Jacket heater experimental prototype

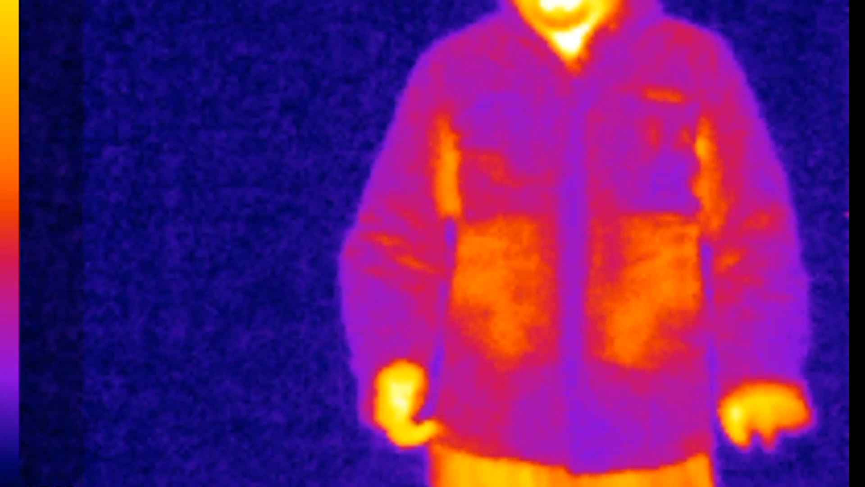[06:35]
So something like that's going to have to be added. So I'll open it up and have a look.
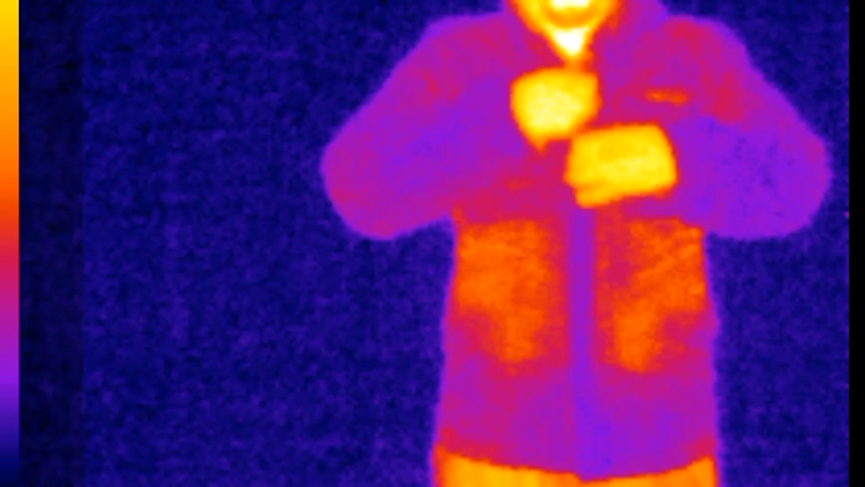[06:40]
Opening up my external coat. And you can pretty much see that I'm really particularly warm there.